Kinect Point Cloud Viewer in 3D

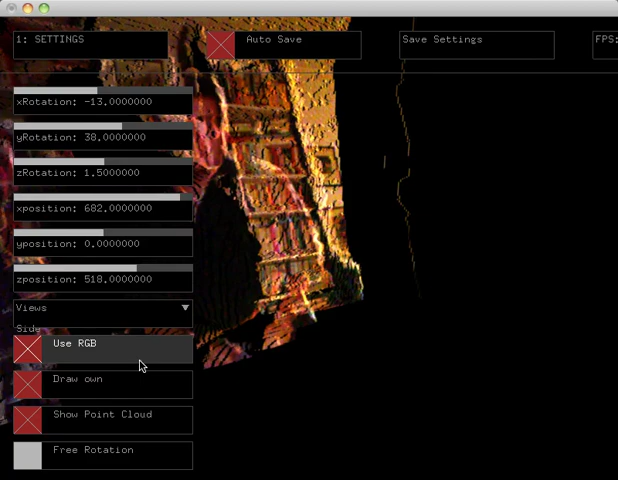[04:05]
can actually start to see then that the because
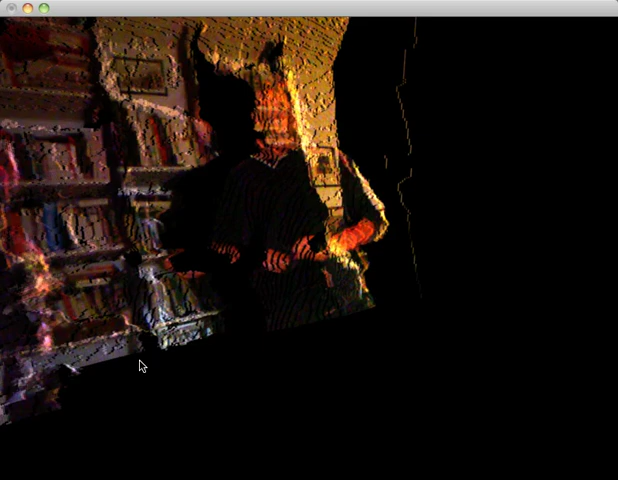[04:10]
I'm using a point data it's transparent so you can actually see the points behind so I'm actually calculating the interference between points which is a significantly larger larger piece of work